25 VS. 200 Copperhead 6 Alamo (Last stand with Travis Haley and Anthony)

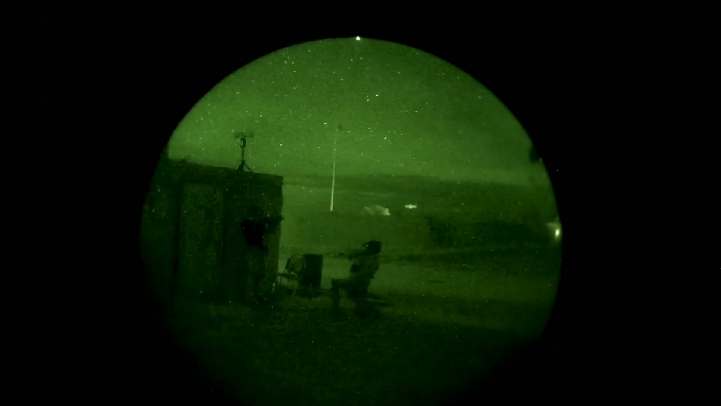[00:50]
We have saw fire right behind you!
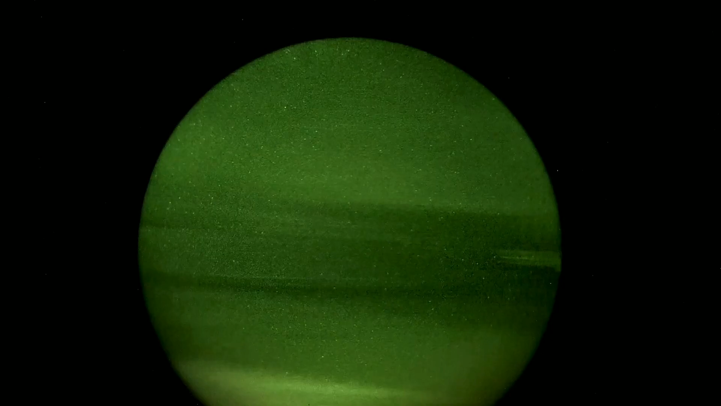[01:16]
Watch your right. Check. Back it off.
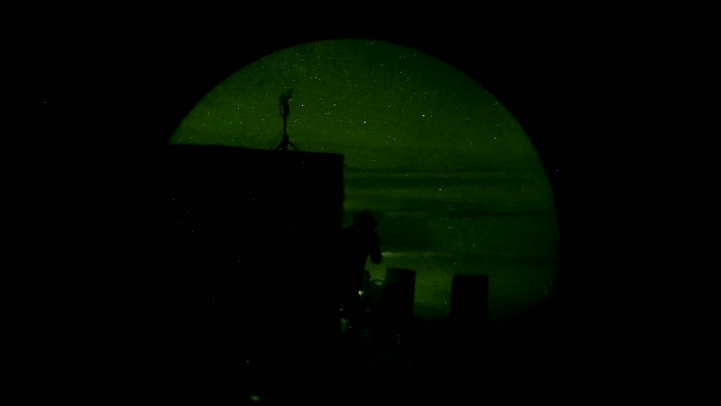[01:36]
What's up? We're moving to the van. You guys are moving to the van?
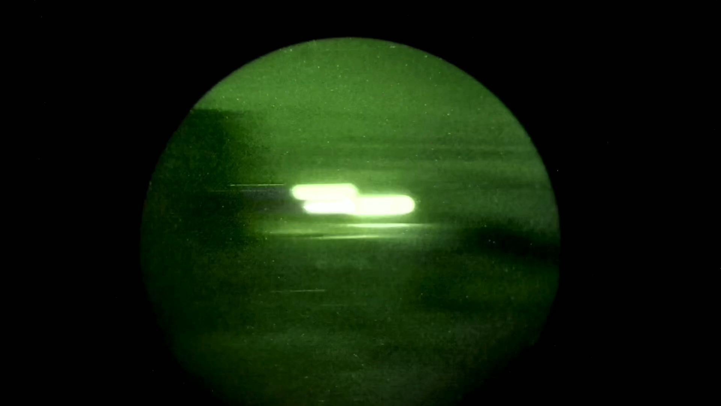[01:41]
Yeah. Hey, watch the top of the wall on the right.
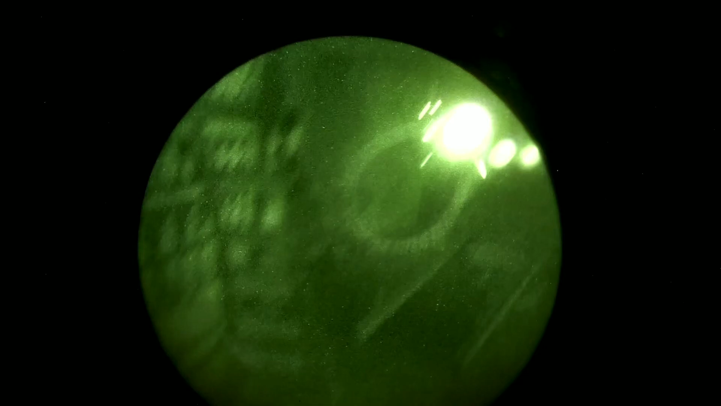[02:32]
I gotta move, I gotta get out of here. I'm in a bad spot, I'm starting to pull back a little bit.
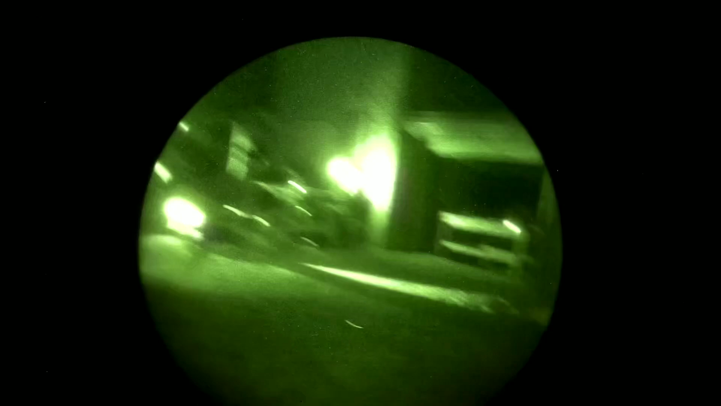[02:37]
Oh, holy shit, you guys are over here.
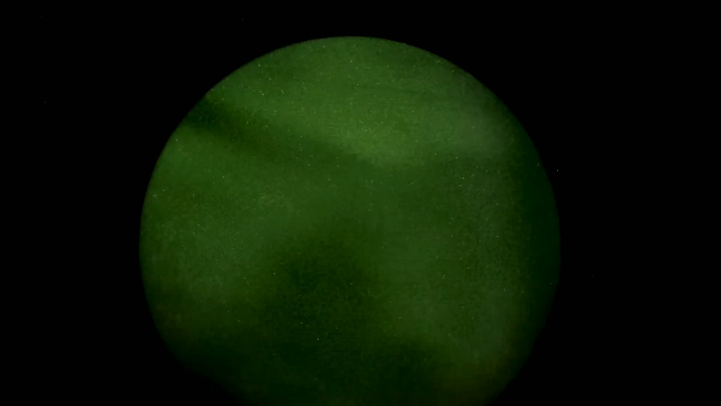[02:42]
Oh shit, I just got fucking hurt. What? I got your GL. How you do?
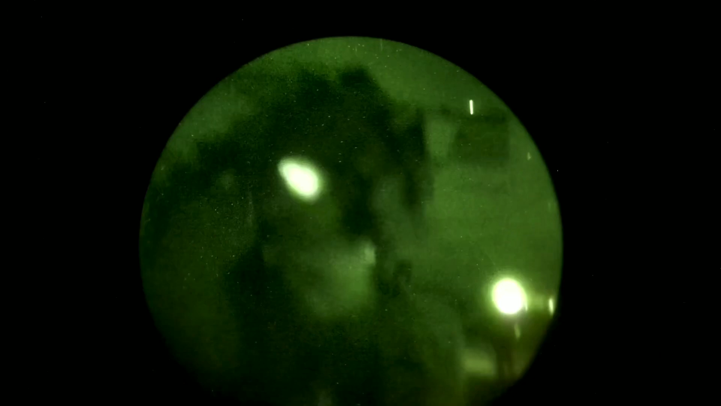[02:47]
Yeah, I was dead to the east for like 5 fucking minutes. Hey, right here, do you see where that light's at right here?
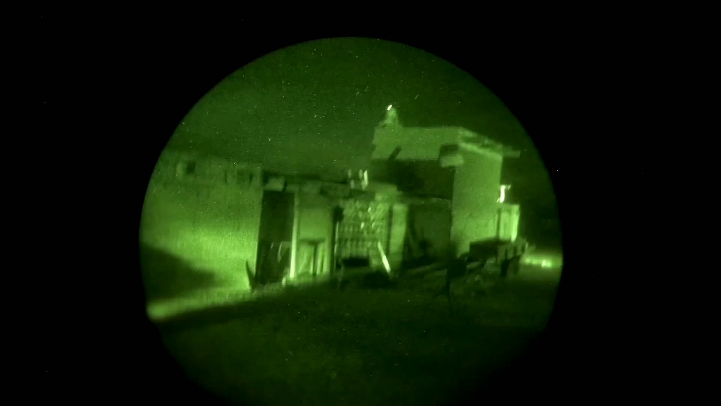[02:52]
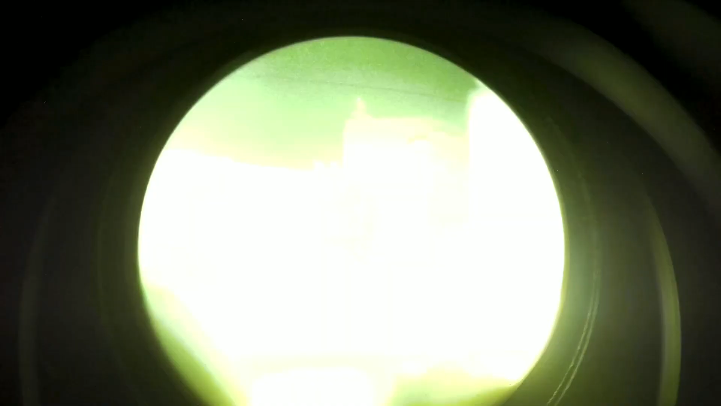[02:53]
They're in there. Yeah, they're coming through across from us, I think too.
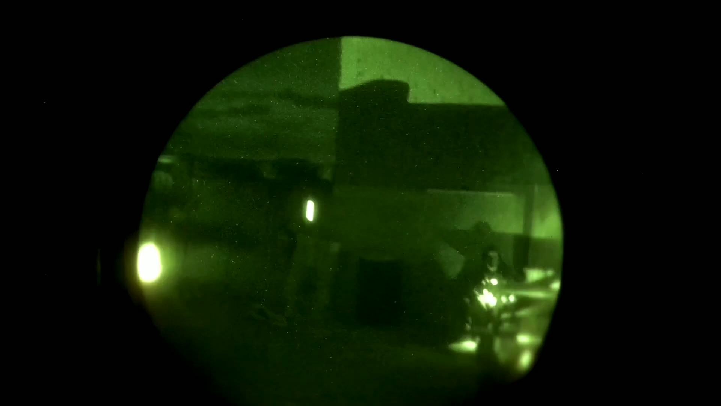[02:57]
I chucked a grenade in there, but I don't know if that did anything really. I think it's that doorway right there.
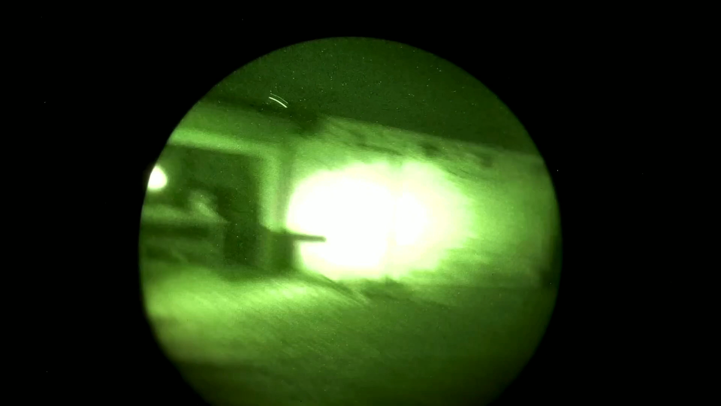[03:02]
Who's left? Me. Mojo's up.
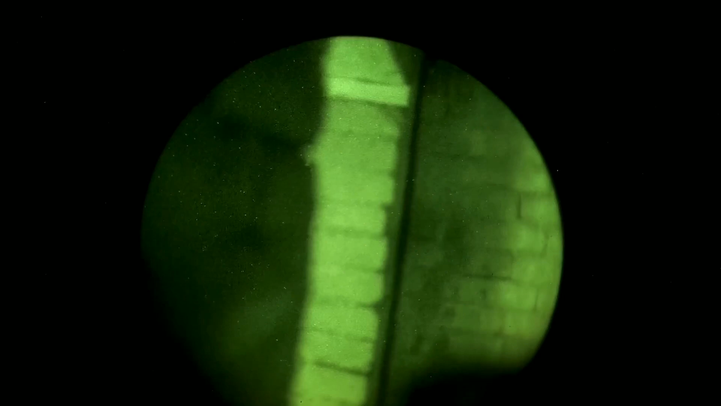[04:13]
It's like back in the shop, huh, boys? I'm gonna cross the white real quick. Go.
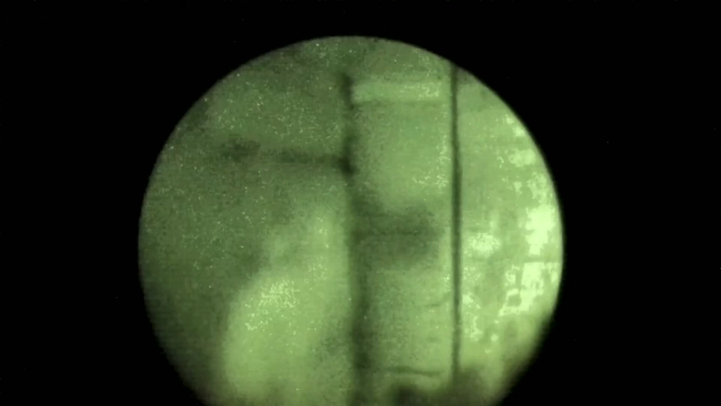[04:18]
Yeah, I can't see in that. Neither can I. I'm gonna bump across.
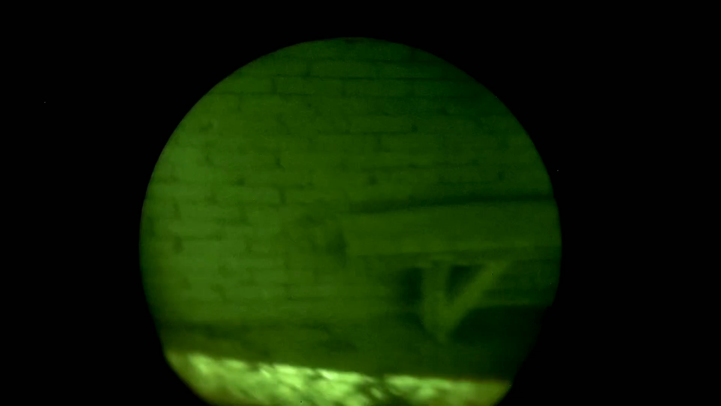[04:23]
That's not gonna be a good idea. No. There's no, that cover thing has no cover on it.
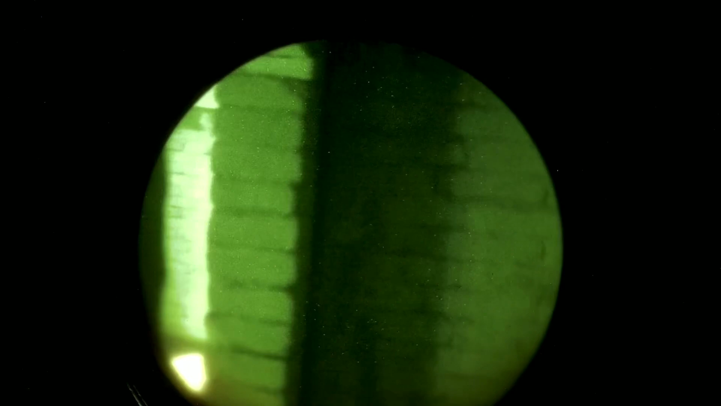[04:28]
Yeah. I don't got a frag. Do you have one? You got fries?
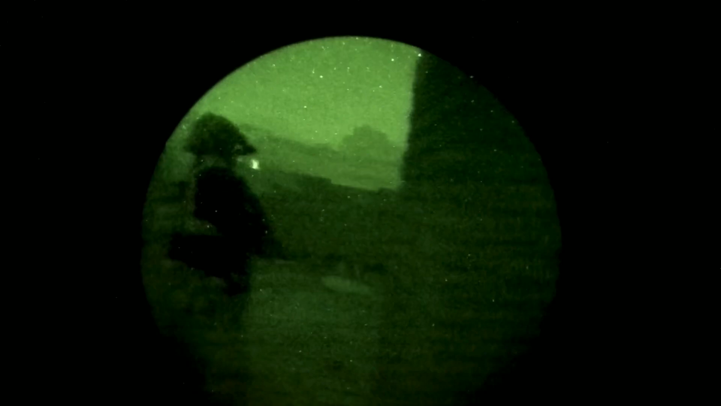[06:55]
I might have guys here. Hold on.
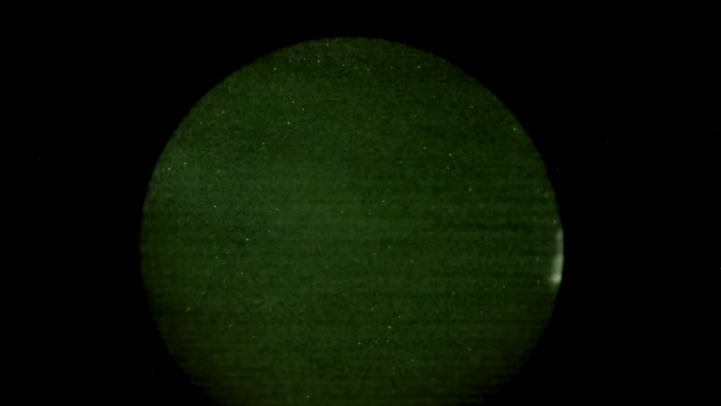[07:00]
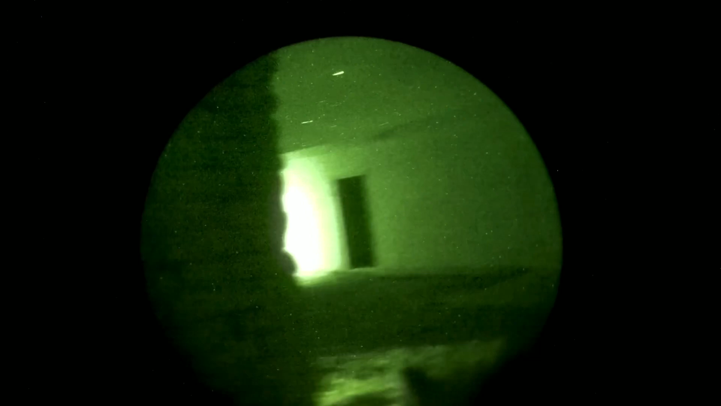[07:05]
Alright, we're gonna have to hold out here. Yep. This is it, boys. Right there, on the right. Yep.
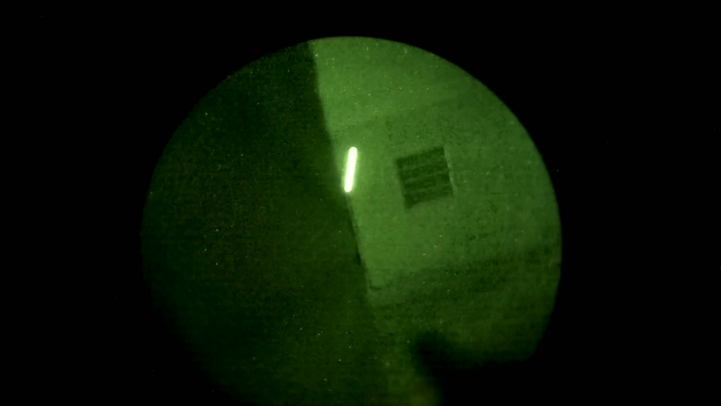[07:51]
rooftop? Hey, what about the rooftop?
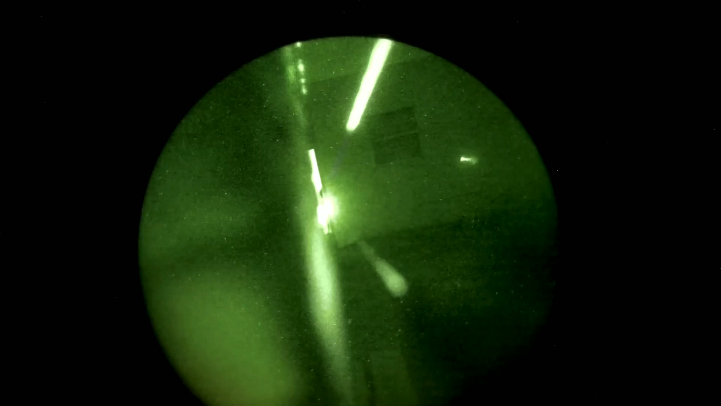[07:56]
Fuck. I got you. Shit, they're on the other side of the wall, Travis. Huh? No, they're on our left.